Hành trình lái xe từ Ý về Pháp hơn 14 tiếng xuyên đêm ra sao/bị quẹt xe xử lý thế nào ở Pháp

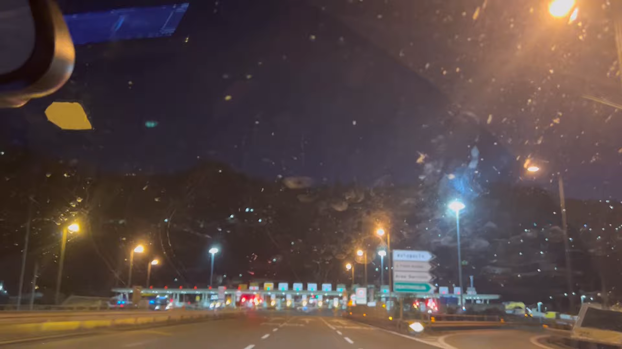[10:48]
Đây là mình tới trạm thu phí.
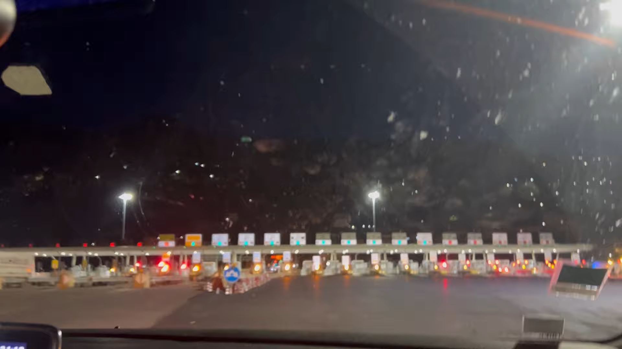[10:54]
Qua tới đây là khỏi có trạm thu phí của Ý nè cô chú anh chị, giáp ranh biên giới Ý Pháp á.
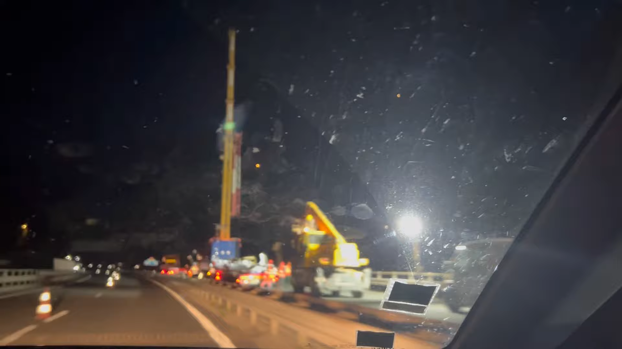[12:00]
Đó, phía trước là Monaco đó cô chú anh chị.
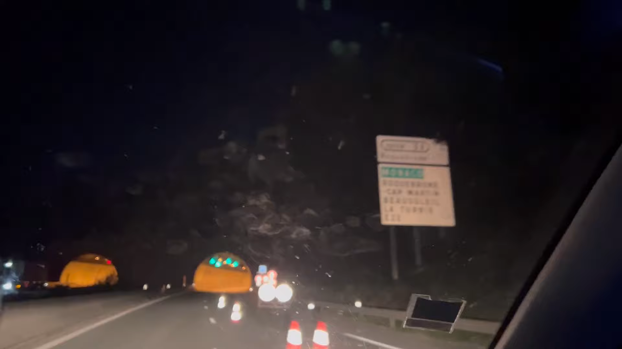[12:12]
Mình qua một chút xíu nữa là tới Monaco rồi, nhưng mà mình không có ghé được rồi.